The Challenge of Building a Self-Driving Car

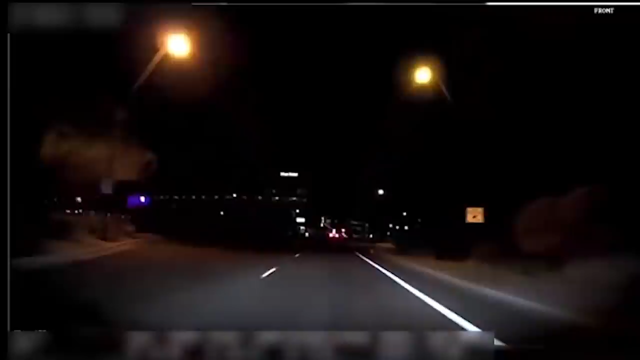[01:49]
Which makes Uber's collision with a pedestrian who unfortunately passed away even more shocking. Supporters of self driving vehicles were quick to blame the pedestrian for stepping in front of the vehicle in low light conditions,
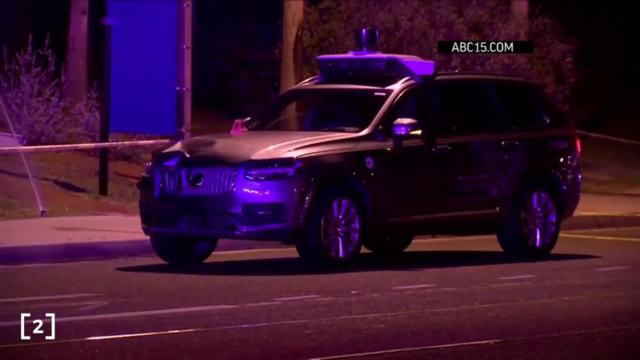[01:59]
but we cannot let our desire to advance the technology to make excuses for it.
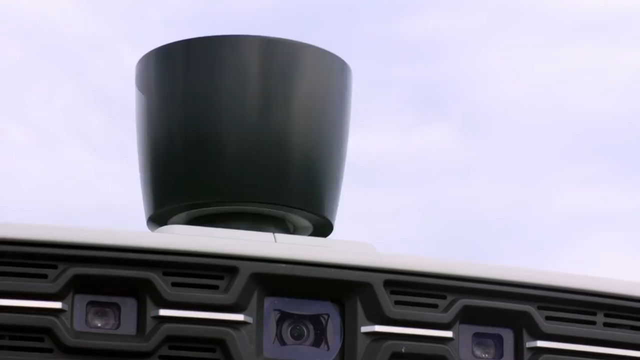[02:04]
The vehicle was using lidar sensors, which do not need light to see. Yet it made no attempt to slow down even after the human occupant,
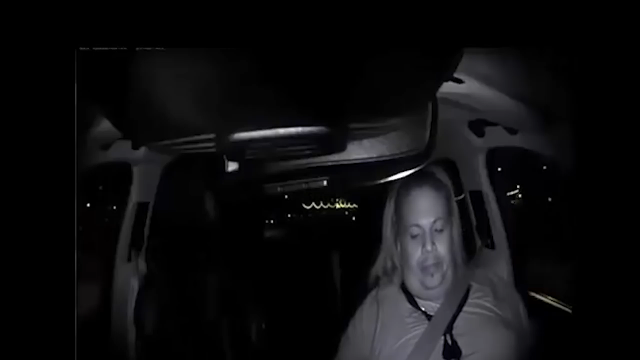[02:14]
who was not paying attention, had noticed the imminent crash.